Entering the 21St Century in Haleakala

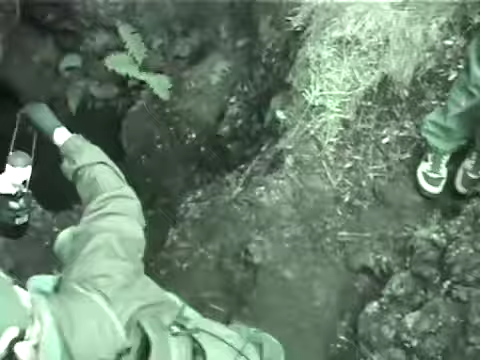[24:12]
The propane won't gas us out or fine. Anything in there, will it? Be fine. Huge cave.
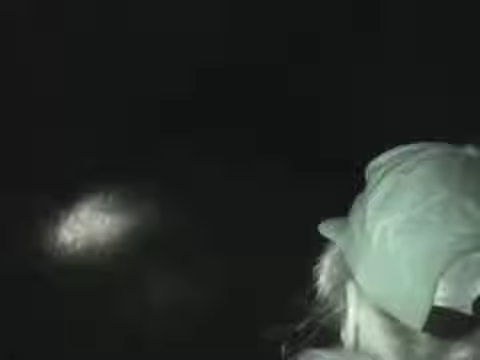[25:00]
Down the stairs. Where? Down the stairs, straight ahead. Look at my light. Oh. Okay.
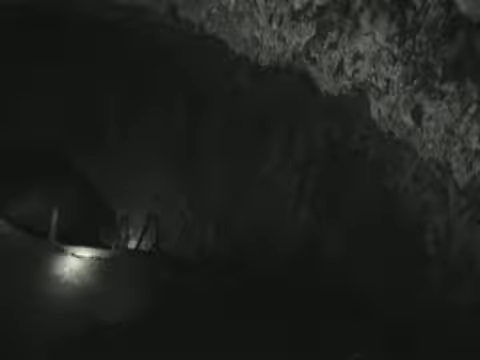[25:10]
Okay. Yeah, I think I'm in the wrong place. Right, just go straight down. Huh? Just go straight down. Okay. Straight down. And go towards. There.
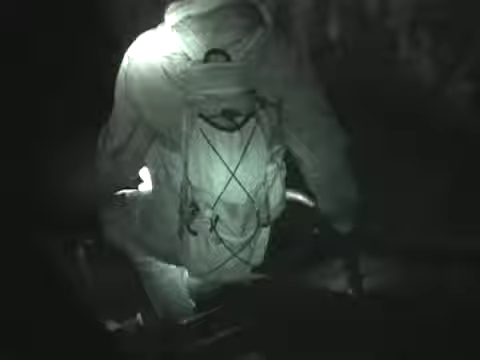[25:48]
Well, I'm kind of concentrating on. Can you hold a little bit up higher or something?
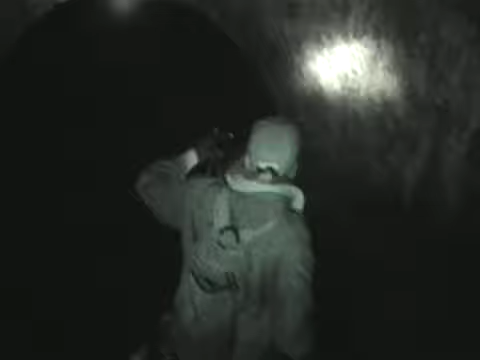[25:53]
Yeah, thank you, thank you. Very good. Now we can see the dimensions here.
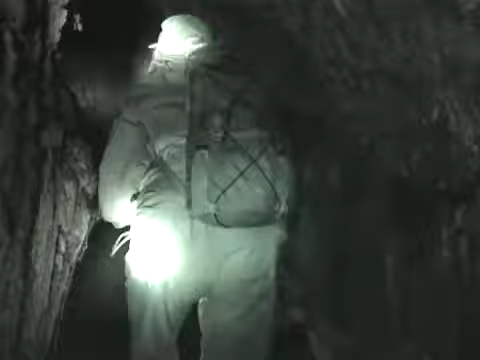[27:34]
Is this light helping you guys at all?